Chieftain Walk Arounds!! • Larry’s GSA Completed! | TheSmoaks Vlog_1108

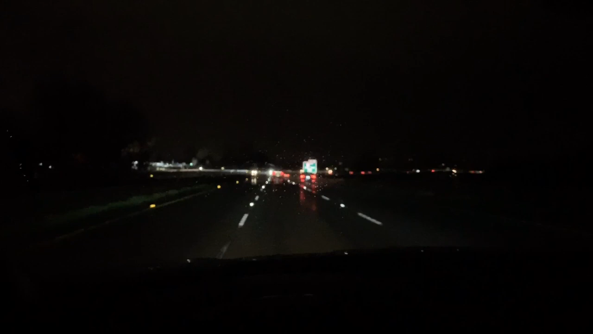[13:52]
looks like they veered in to the left and got caught up in one of those stupid cable guard things that's scary so we're back at the posting office